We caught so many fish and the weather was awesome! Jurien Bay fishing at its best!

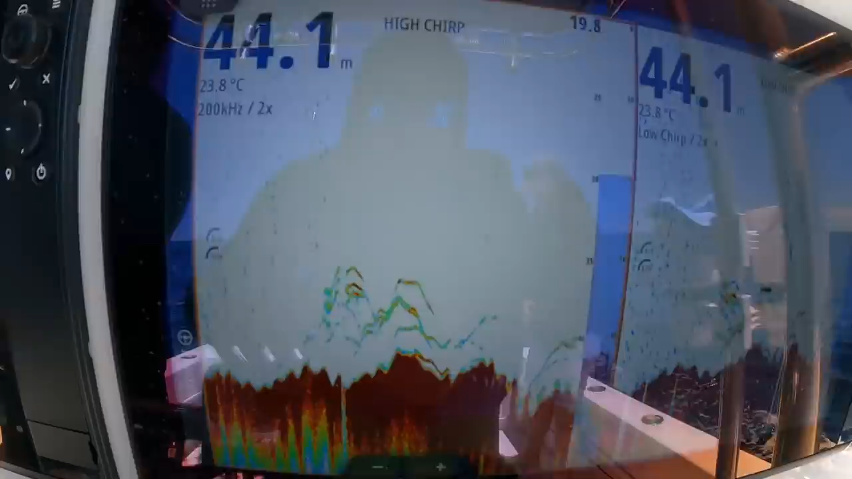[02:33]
On screen: depth 44.1 m, water 23.8°C
That's the high chirp, and then that's the low. You wanna go to the back, you wanna go to the front?
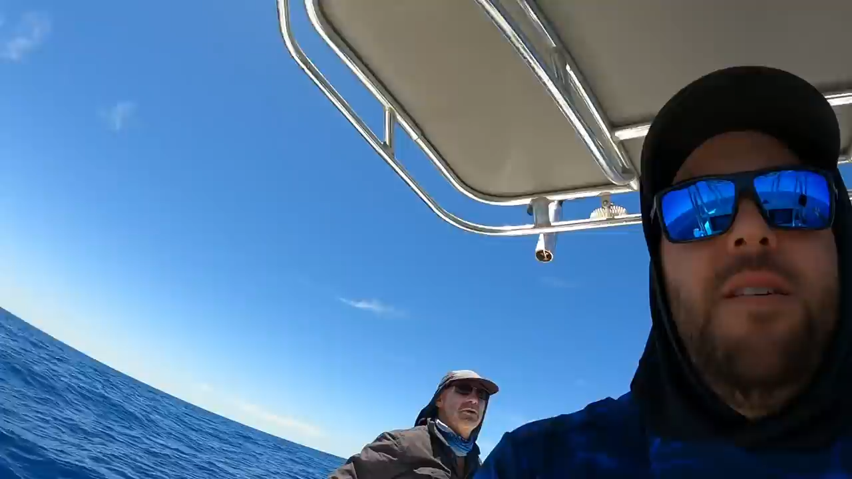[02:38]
Either or, man. So, I'll go front. Don't know if they're Dhufish, but well, what do you want?
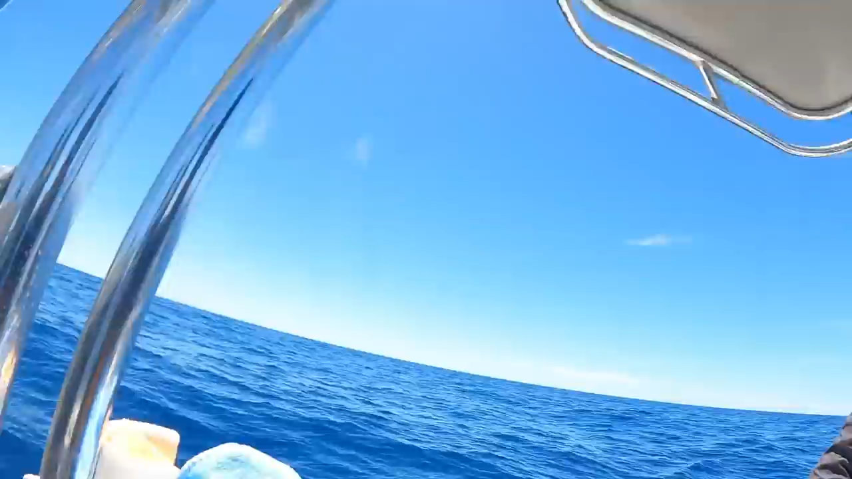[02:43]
There's a lot of fish there. That's all right. We'll set the drift up and we'll have a drop.
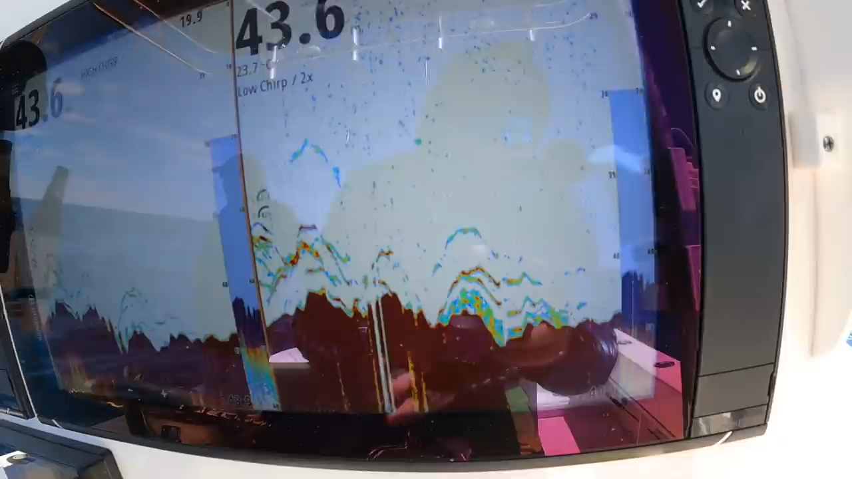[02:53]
That's what you want to look for. First drop.
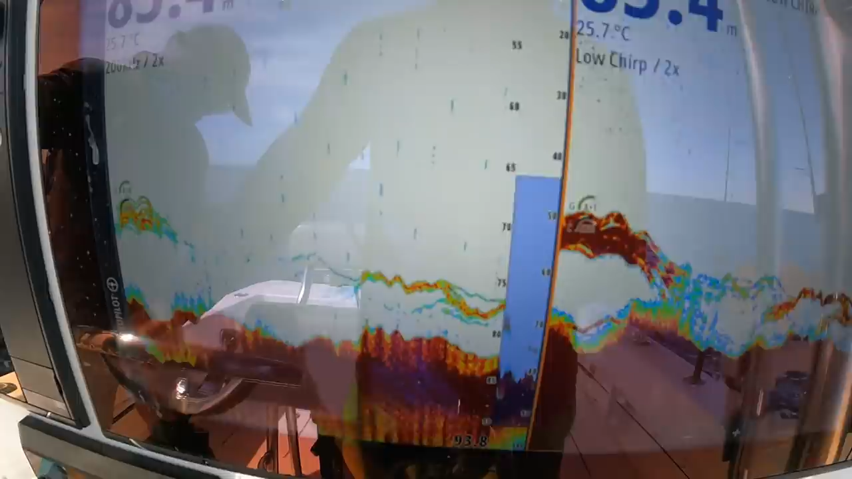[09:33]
On screen: water 25.7°C
Most likely sambos, but there is some shit close to the bottom.
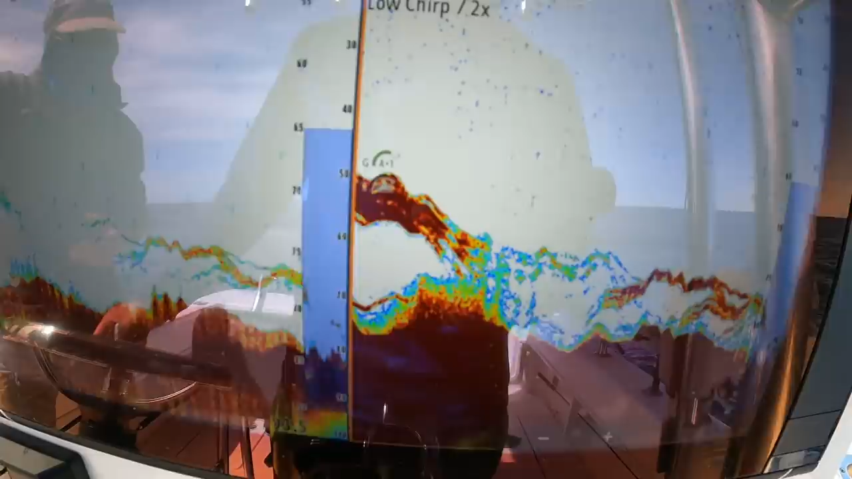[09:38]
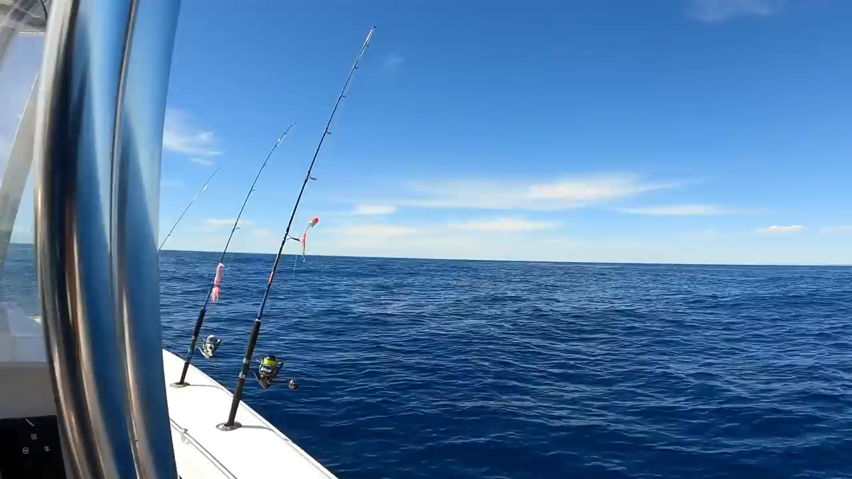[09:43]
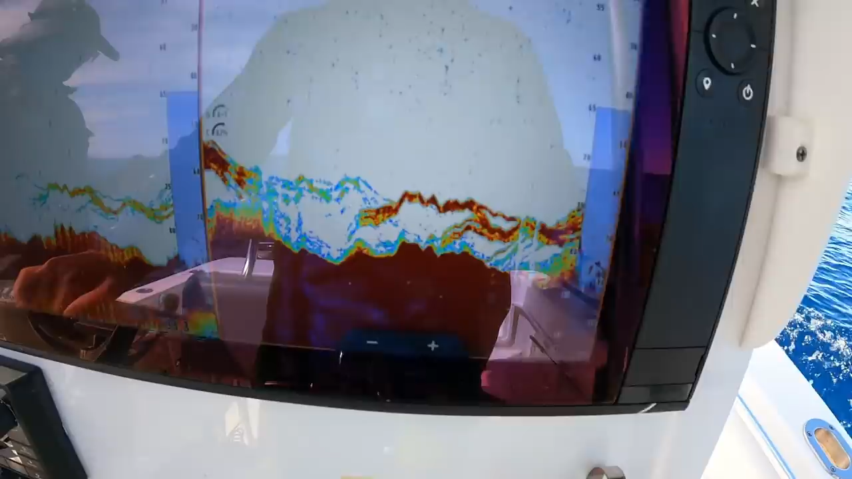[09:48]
Stack thick. Yeah! Get it off the bottom, mate. Fuck!
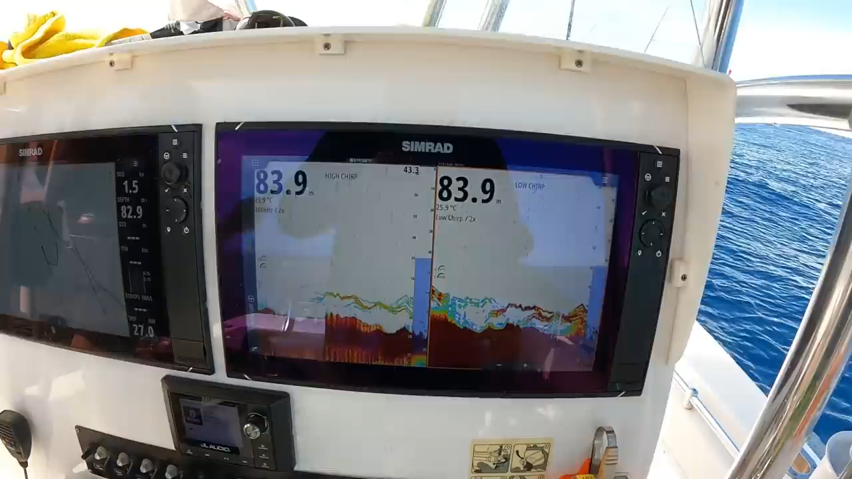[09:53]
That's a big fish. So remember, you've got a light leader.
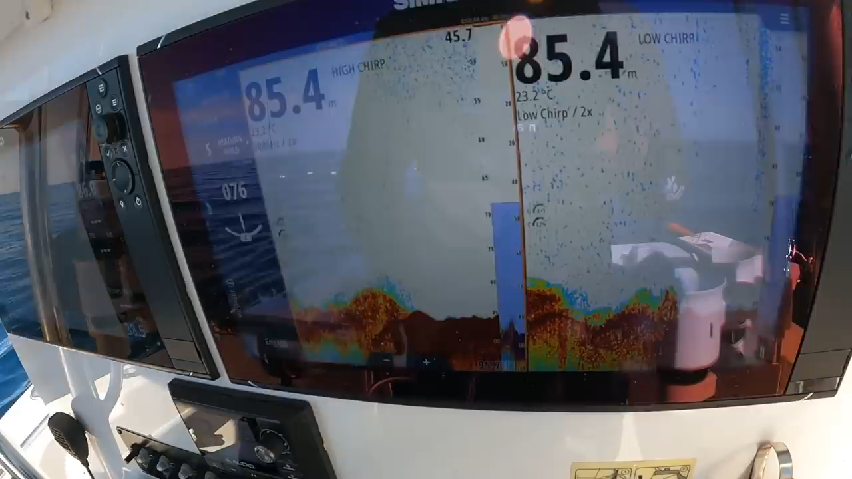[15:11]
On screen: depth 85.4 m, water 23.2°C
So what we're looking for is just this
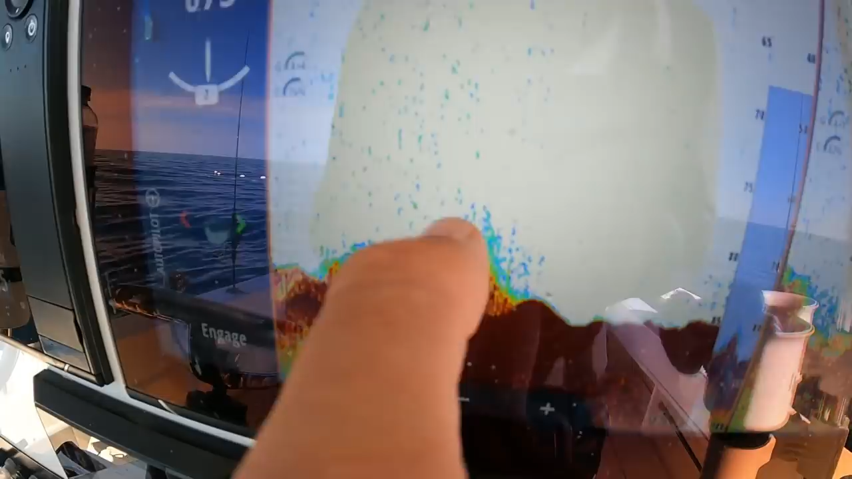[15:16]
fish and stuff sitting on this light green, sitting on the edge, and as we're drifting over the spot, starting to come through.
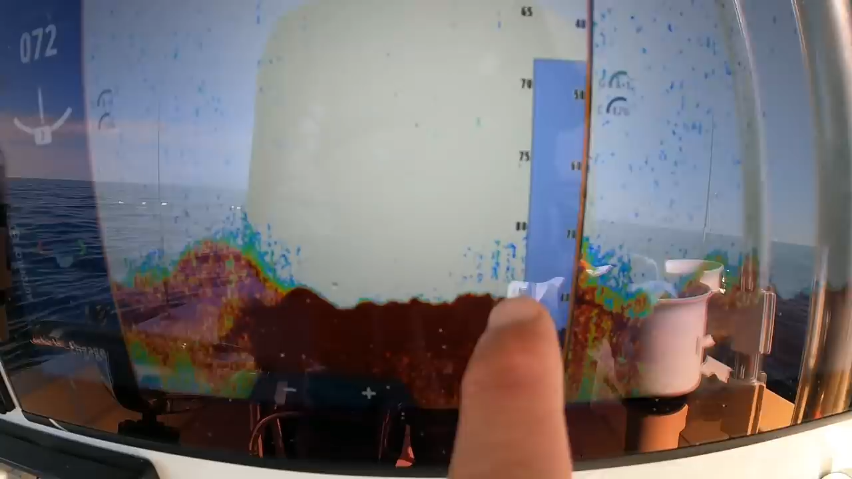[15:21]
So now we want to be dropping our jigs onto that.
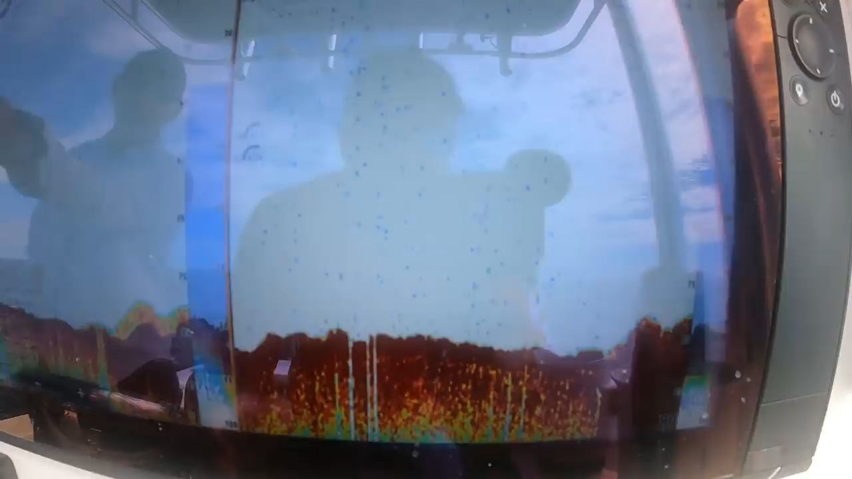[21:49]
I only just found the spot, but there's a nice little bit of corally bottom.
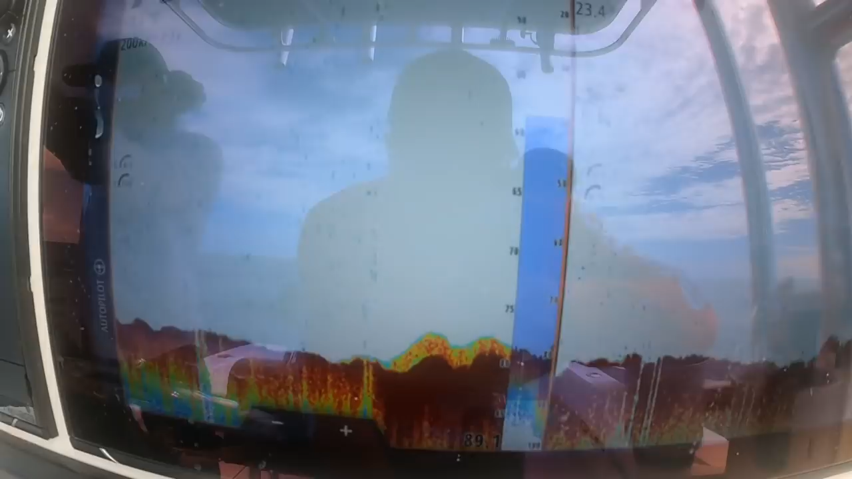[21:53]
There was some fish sitting on it.
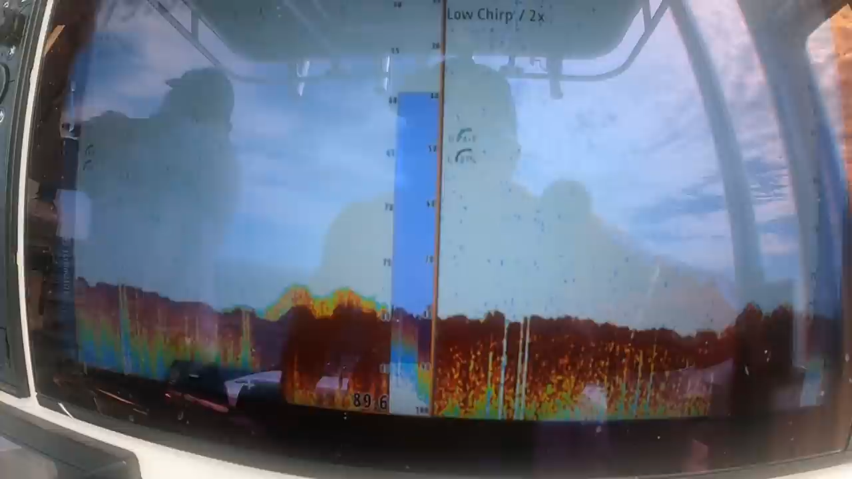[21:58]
Literally only just found it.
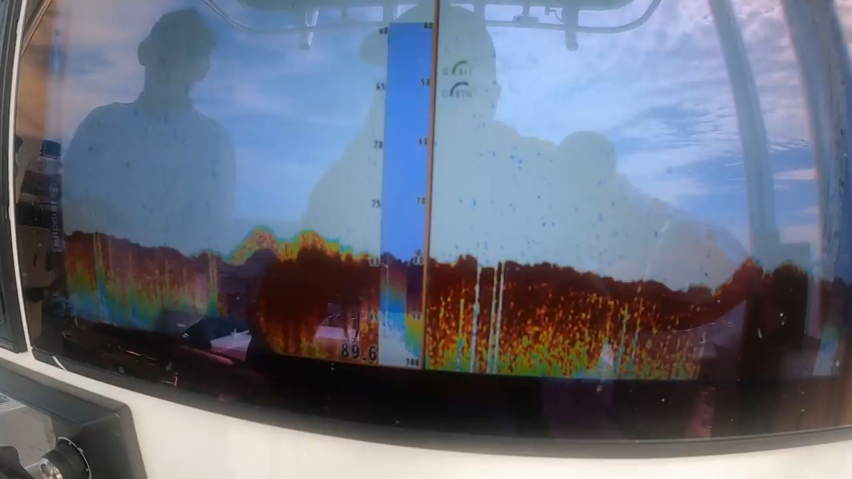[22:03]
We got our low chirp on this side,
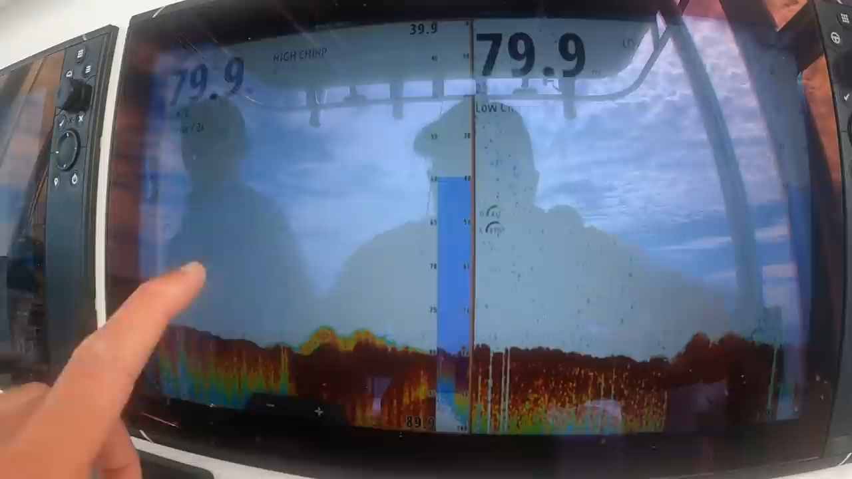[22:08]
and we got our high chirp, but I'm running it in 200 kilohertz.
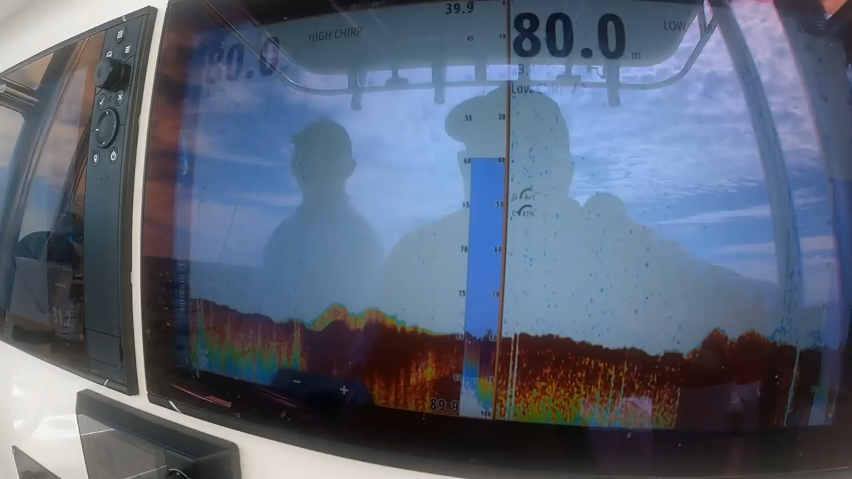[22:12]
And there's some fish starting to come through on the high, and some fish on the low.
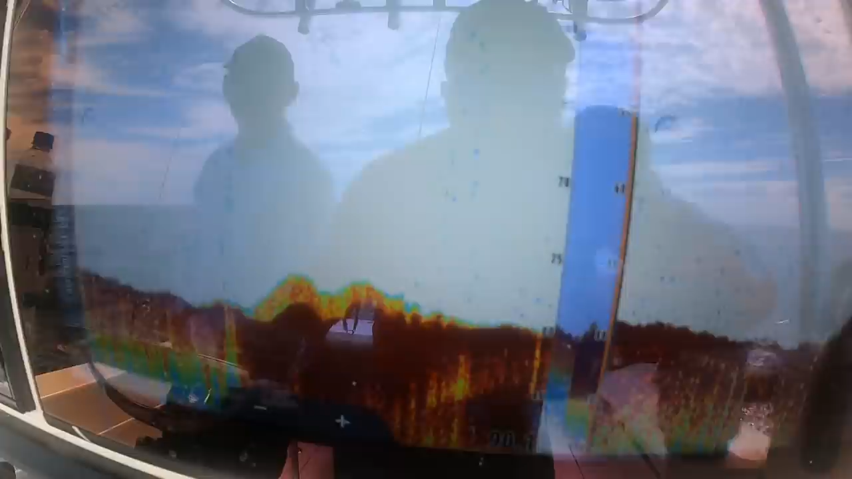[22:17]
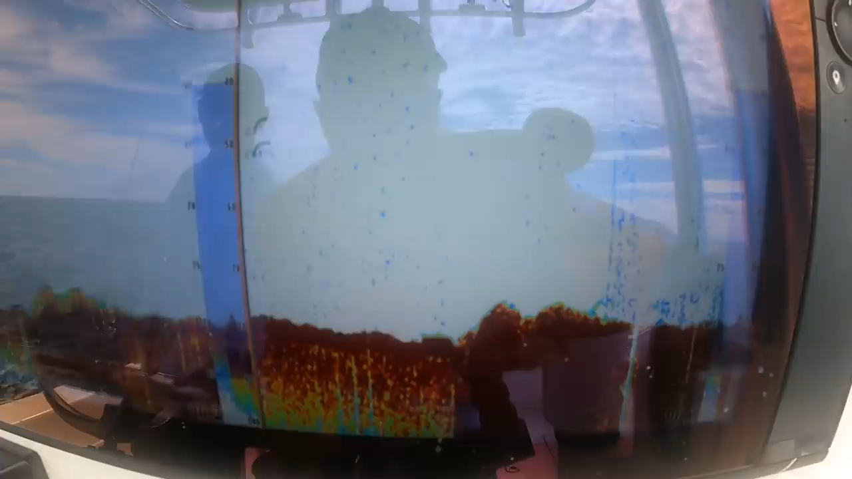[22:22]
Oh no, close to the bottom.